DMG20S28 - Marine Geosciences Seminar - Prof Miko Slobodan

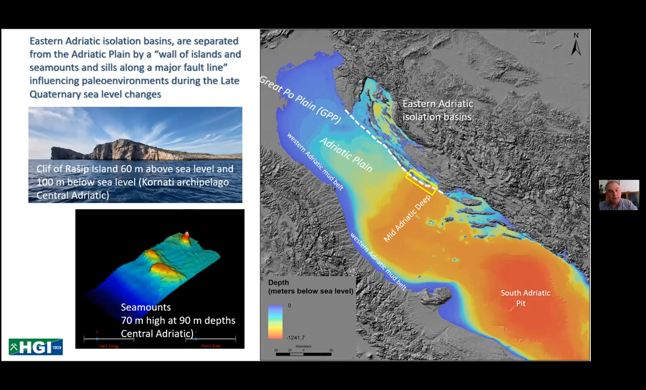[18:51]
And this is the cliff of Raship Island that was, uh, so the island is about 60 meters high, but it's also has a cliff about 100 meters going vertically below, uh, the sea surface. So why, uh, these studies important to us?
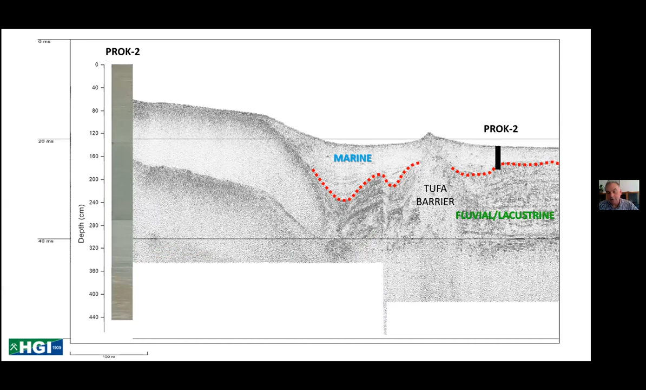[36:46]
due to sea level rise. So this is how a modern, on the same river,